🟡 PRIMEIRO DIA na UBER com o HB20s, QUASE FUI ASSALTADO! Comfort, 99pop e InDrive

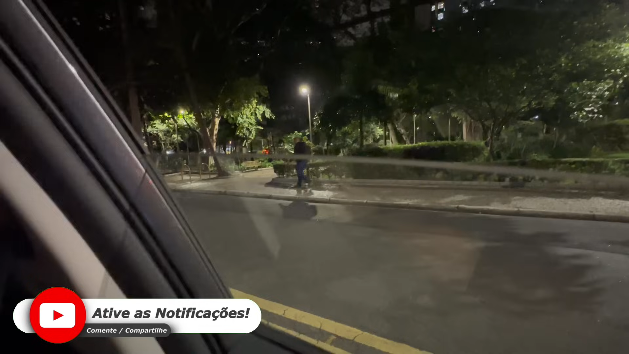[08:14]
Eu baixei aqui a janela, ó, o rapaz ali de blusa, ó. Tá todo mundo de blusa na rua.
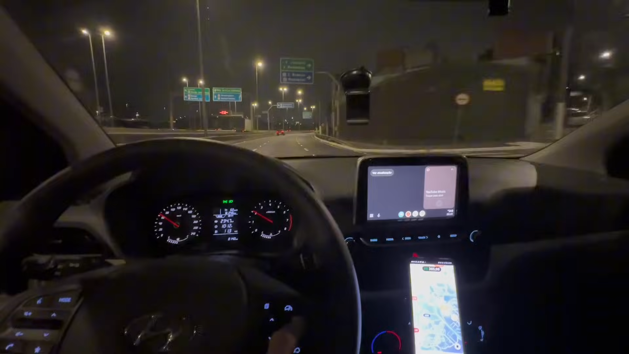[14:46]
Então o que eu tô fazendo? Tô indo embora. Tô indo embora. Peguei a marginal aqui, ó.
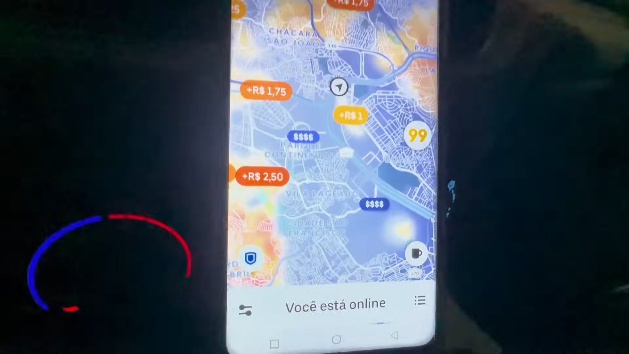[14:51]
Indo pra casa. Vamos ver se tocar alguma coisa em sentido caso, eu faço.
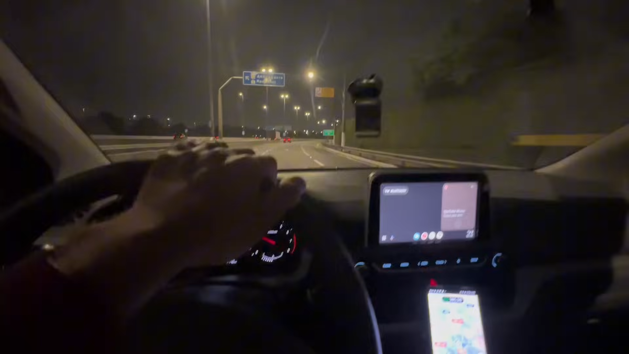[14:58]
Palhaçada, 11 minutos, 15 minutos. Tocou uma corrida de 21 minutos pra buscar o passageiro. Tá de brincadeira.
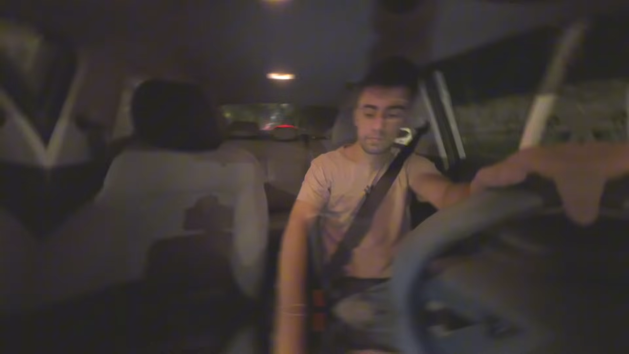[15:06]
Tudo bem? Boa noite. Boa noite. Gabriela, né? Isso.
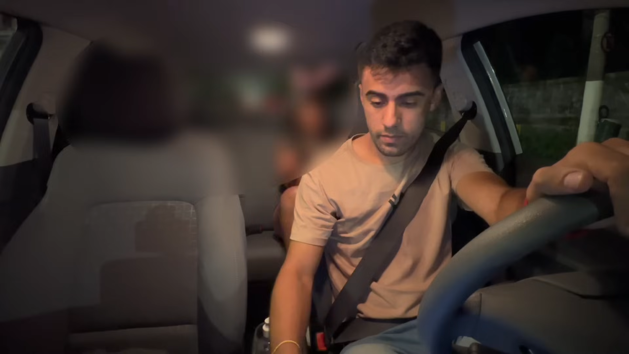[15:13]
Nossa, que são todos. A gente vai lá na Arena Corinthians? Isso. E olha aí aonde eu vim parar. Arujá, pessoal.
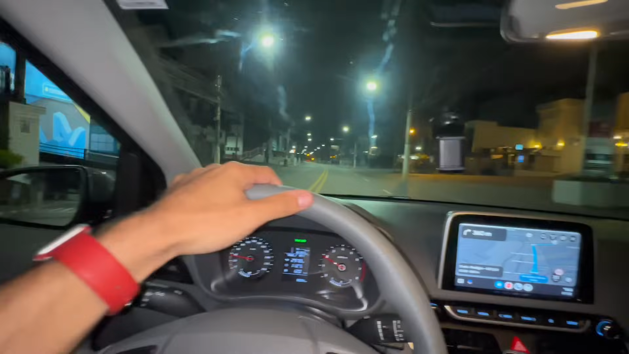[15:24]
Tô aqui na frente do condomínio Arujazinho 5. Eu fiz aquela corrida lá pra Itaquera, né? Pra Arena Corinthians.